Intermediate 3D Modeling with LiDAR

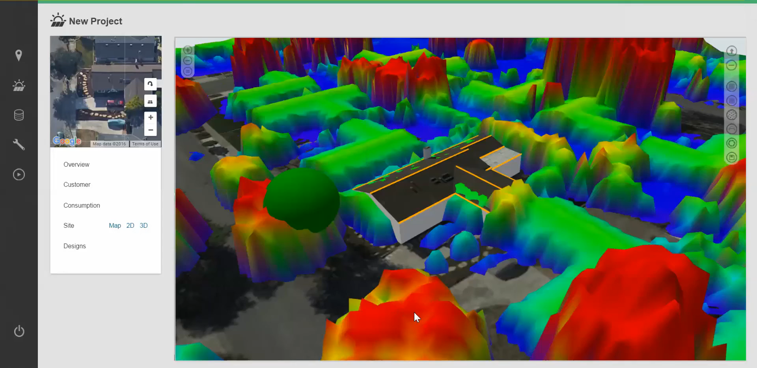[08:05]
The first thing I'd like to do is adjust the offset of my LiDAR to line it up with my 3D model. You can do this in the LiDAR settings using your X and Y offset fields.
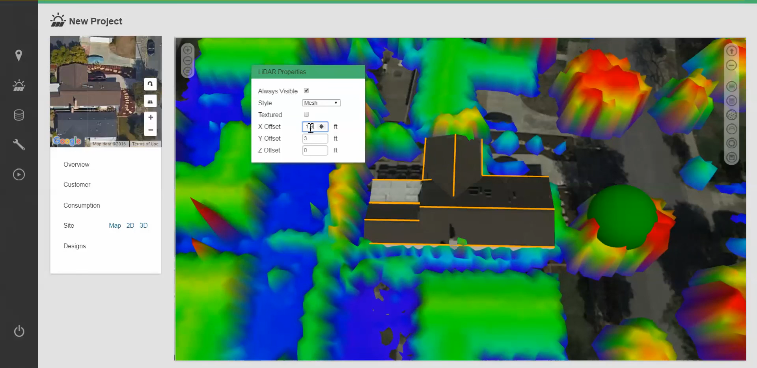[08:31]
Clicking on lift roofs when LiDAR is present will allow the building to automatically lift and match the LiDAR itself.
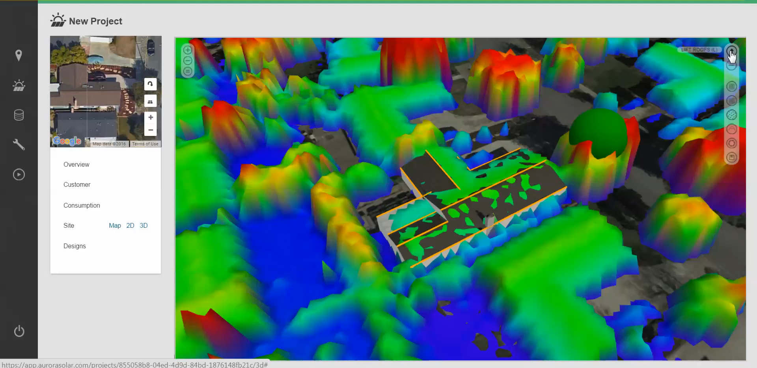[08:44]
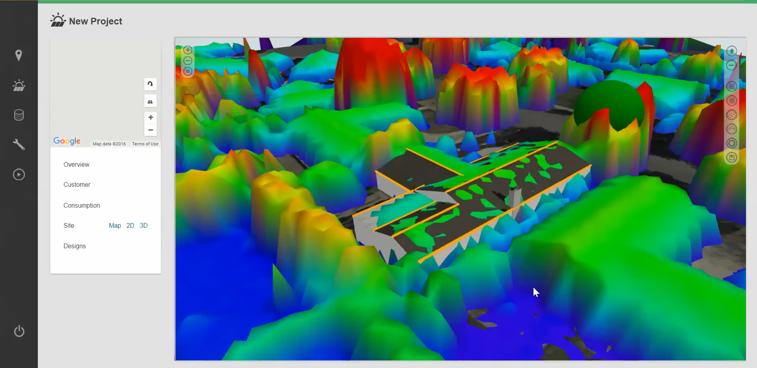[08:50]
I can now use it for further adjustments on large obstructions and trees.
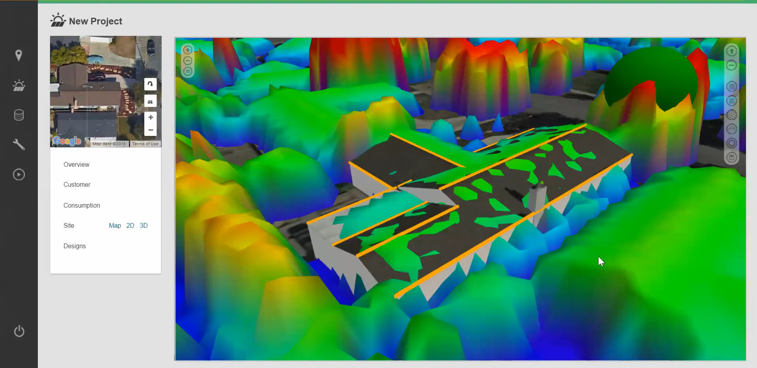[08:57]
We've now completed the 3D model and we're ready to move into design mode and complete our system design. That concludes the video for today.